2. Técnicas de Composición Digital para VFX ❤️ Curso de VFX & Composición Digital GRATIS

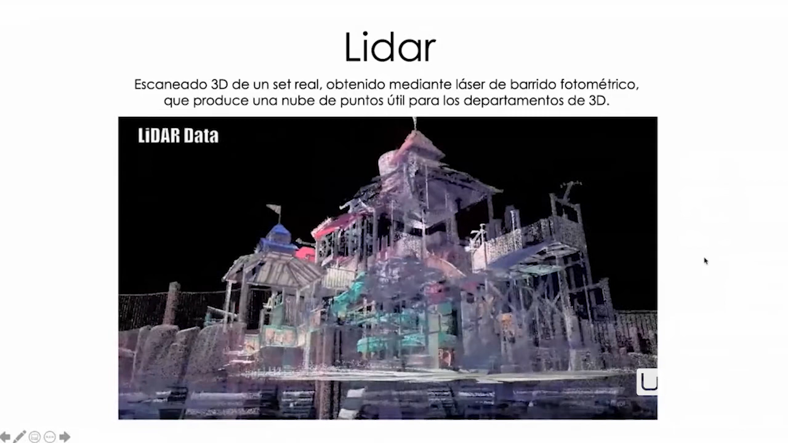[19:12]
O sea, si vas a rodar una película en un sitio, con el LiDAR puedes crear ese sitio en 3D con mucha resolución a base de escanearlo, como escanearlo en 3D, ¿vale?
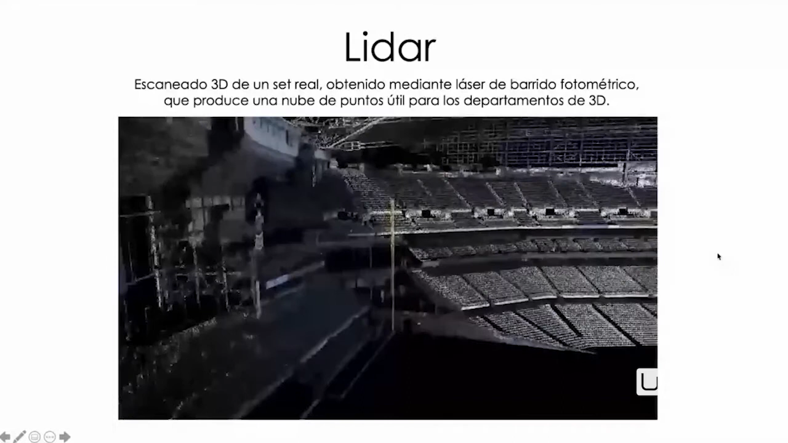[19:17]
Y eso te permite después tener mucha flexibilidad para hacer cambios,
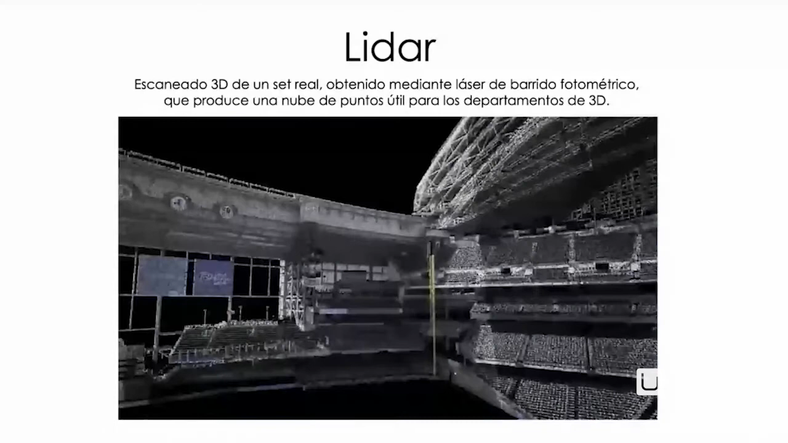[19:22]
para hacer que las cosas interactúen con otras y demás.
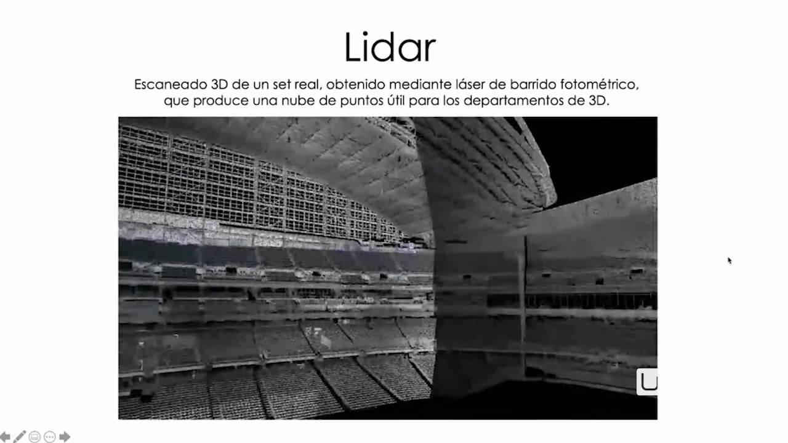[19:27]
Simplemente que os suene LiDAR. También os sonará porque el nuevo iPad Pro que ha salido tiene un LiDAR incorporado y lo venden así, LiDAR.